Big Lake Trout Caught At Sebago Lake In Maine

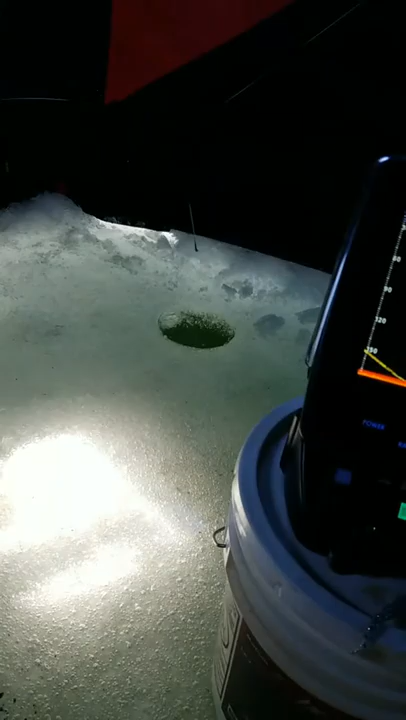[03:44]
yeah that's a that's a heavy fucking fish yeah that's a big
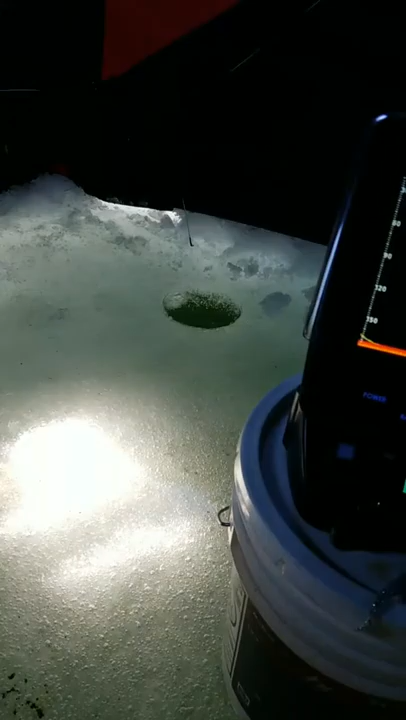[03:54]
fish he's stirring up some trouble down bottom to they they're starting to bump up you can see the flasher
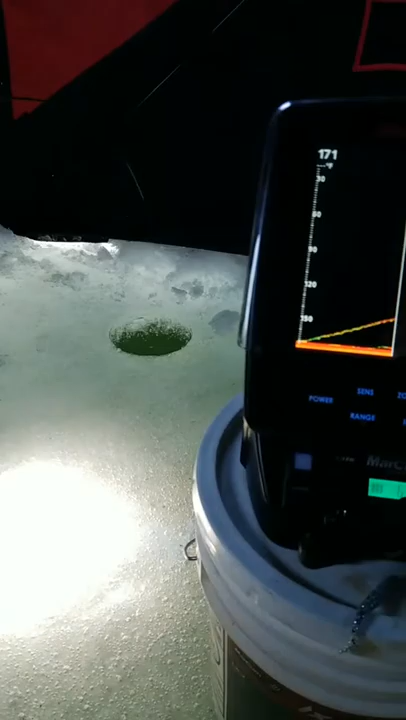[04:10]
that's a good-sized treble on those laker takers so yeah yeah
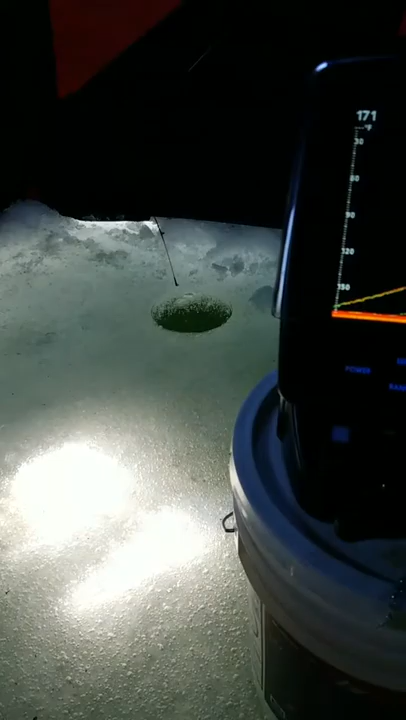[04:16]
seeing that happen doesn't even phase them fish down bottom they're still doing
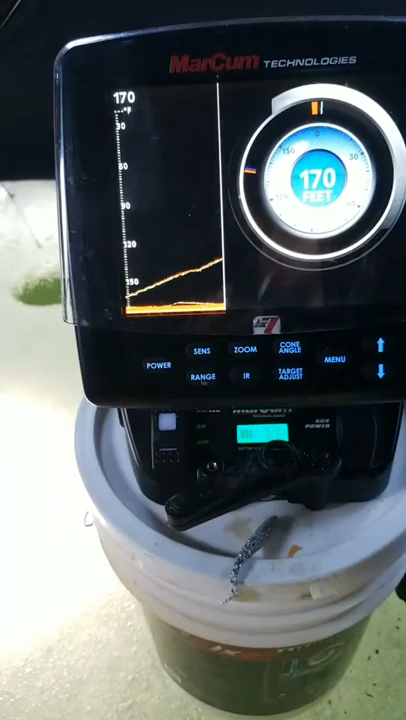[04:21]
On screen: depth 170 ft
what they do bumping up looking at this thing does not tire out it's a big fish
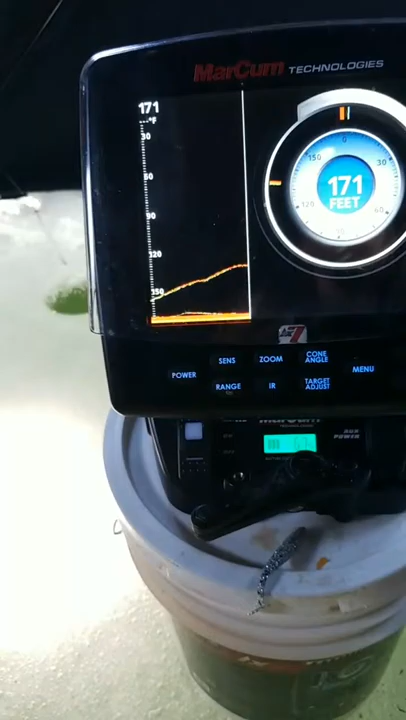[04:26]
On screen: depth 171 ft
wow all right I gotta turn
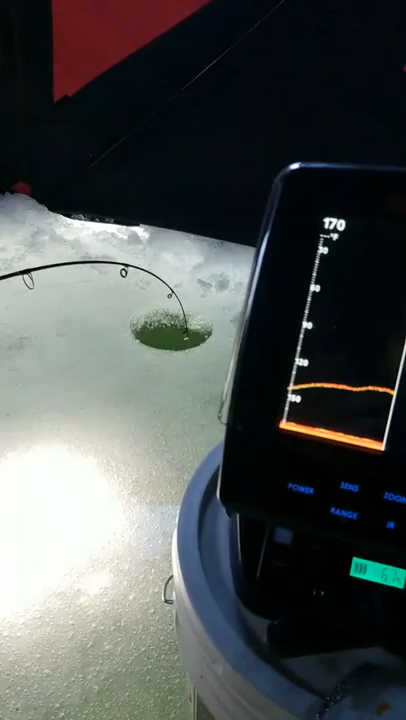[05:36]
we've only got it man about 20 feet off the bottom
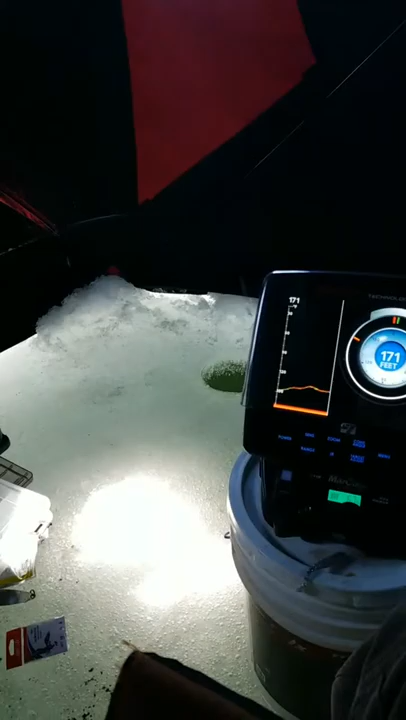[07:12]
On screen: depth 171 ft
here we go I got the hole in the sonar all right
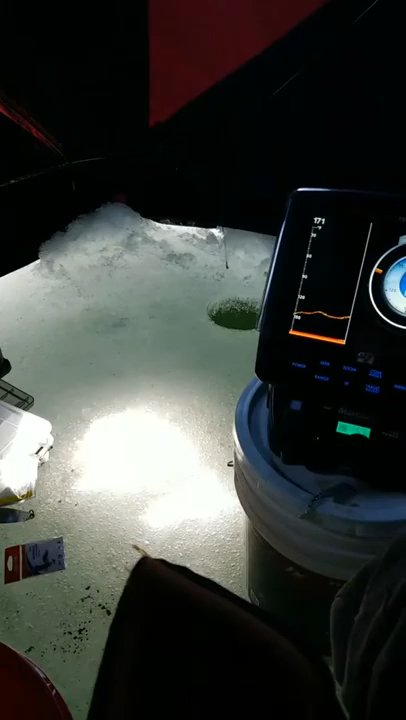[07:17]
you can see the fish has not gone past a certain point
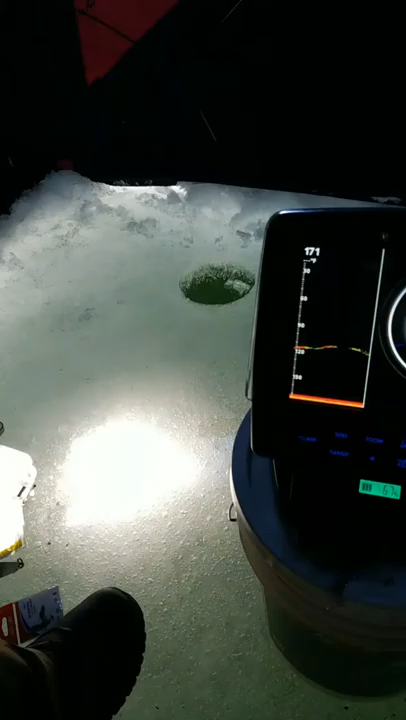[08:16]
see when you can see two lines like that that's a long fish